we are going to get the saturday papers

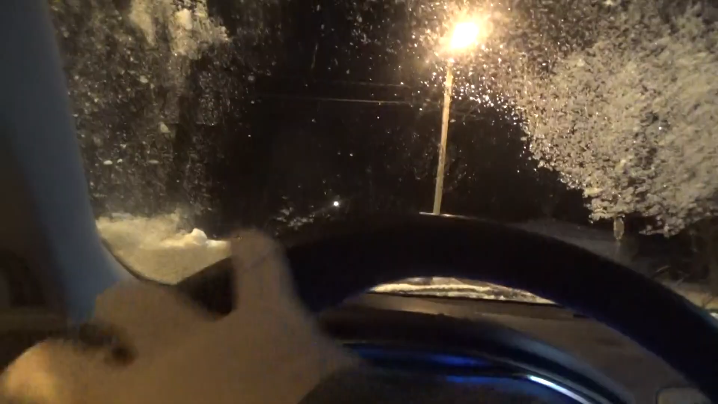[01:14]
I'm going to defrost on max defrost until it's ice on the windshield. I'm going to stop it right here to the right side and subscribe to help you guys see the end of the day.